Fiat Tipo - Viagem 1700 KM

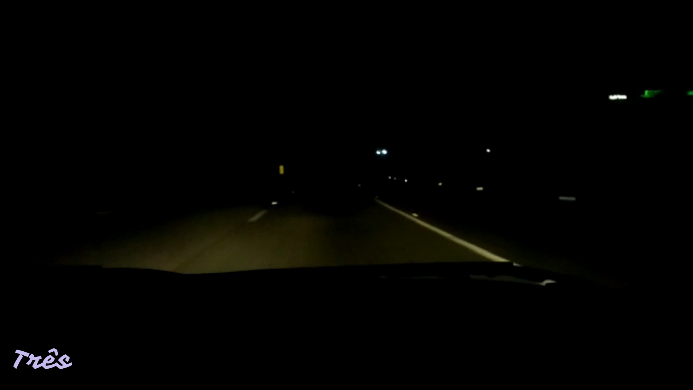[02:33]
Agora nós acabamos de passar no trevo de Três Corações. Você viu o Pelé? Fala. Não, não vi. Não, porque nós não passamos por onde ver.
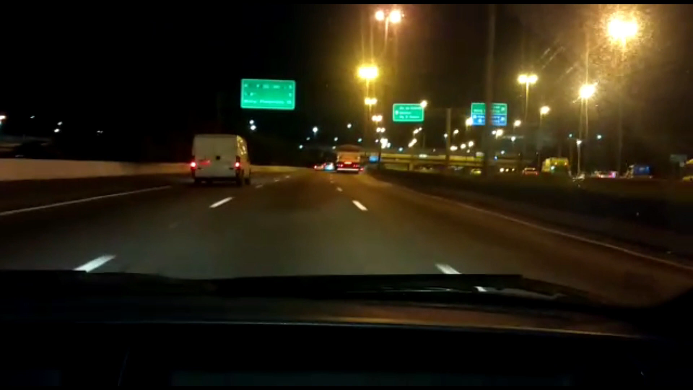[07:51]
Tem chão ainda, tem mais de 100 km, 115. Aqui é a pista central do Marginal Tietê. Agora é meia-noite 15 e eu tô pra cima de um quarto de combustível. Dá pra rodar bem ainda.